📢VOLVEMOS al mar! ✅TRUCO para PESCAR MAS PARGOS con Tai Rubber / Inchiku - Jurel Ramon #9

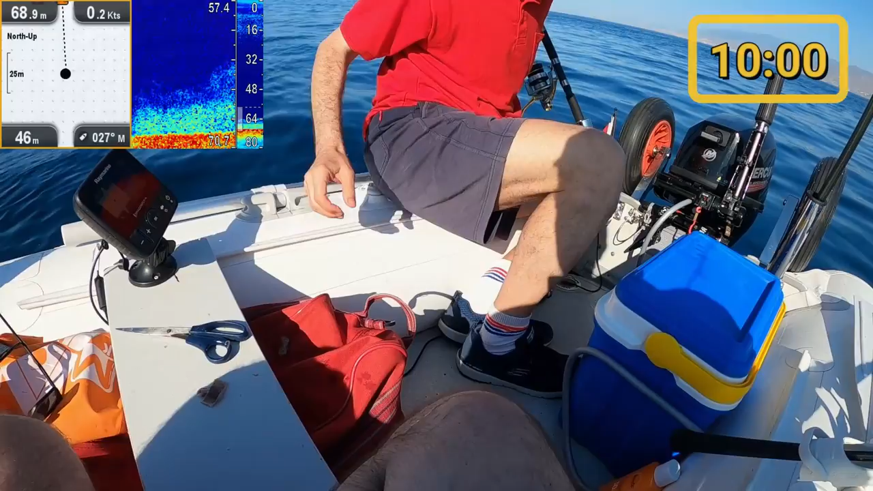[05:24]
¿Lo que marca? Yo no veo mucho. No, pues que hemos cambiado de sitio porque en el otro que estábamos no se veía actividad casi.